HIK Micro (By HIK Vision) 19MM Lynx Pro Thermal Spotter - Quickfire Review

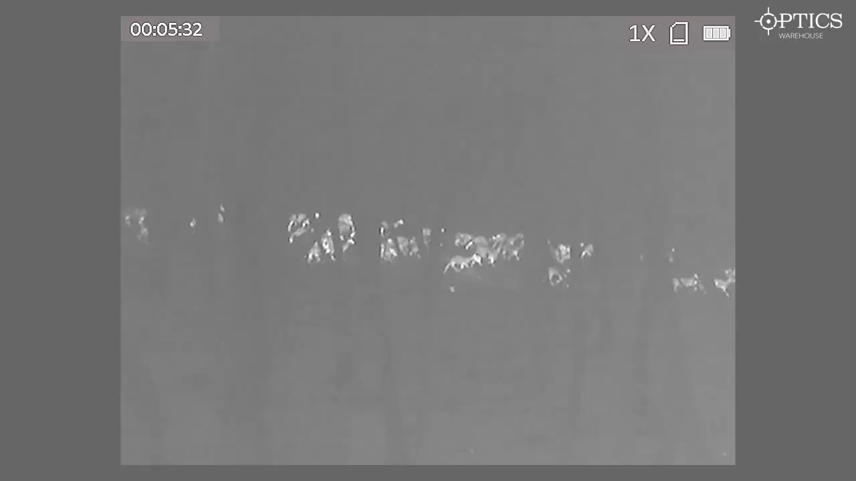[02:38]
it's there just to take out and spot and see what's out there that you might not necessarily be able to see with your binos.
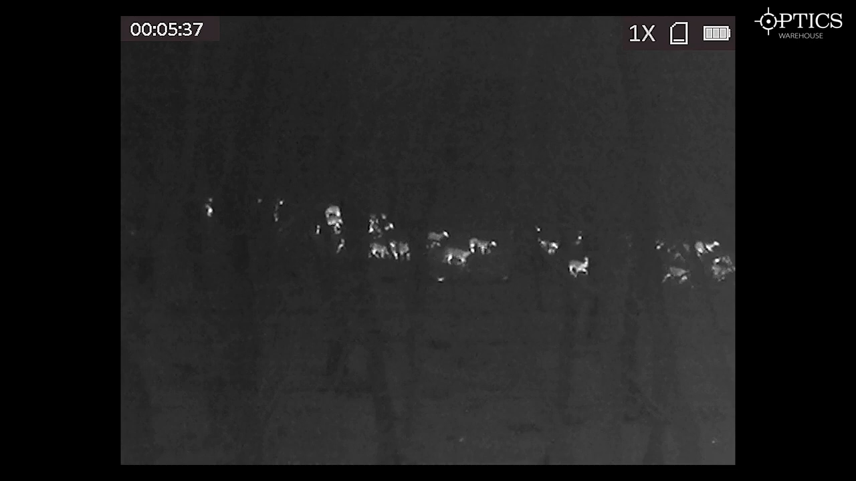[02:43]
As you can see on the screen now, we've actually got a snippet of some footage showing, so you can see that high resolution of the 380 by
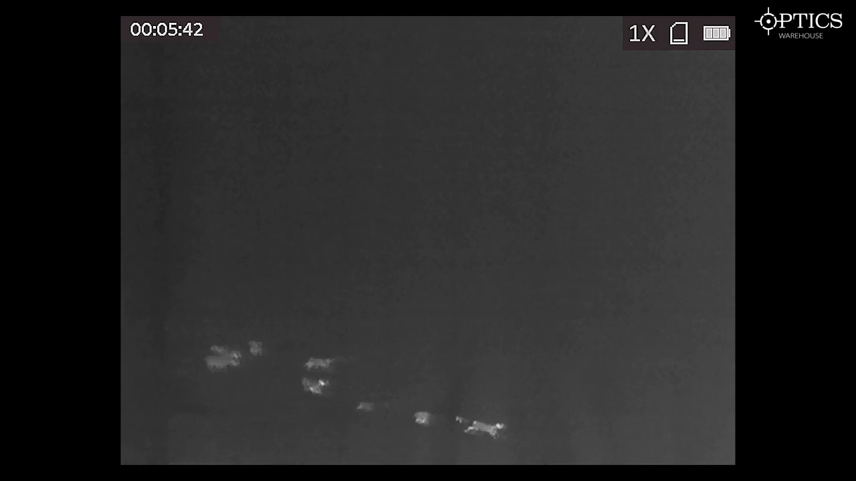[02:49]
288 with a 12 micron pixel pitch really working on the targets in the screen.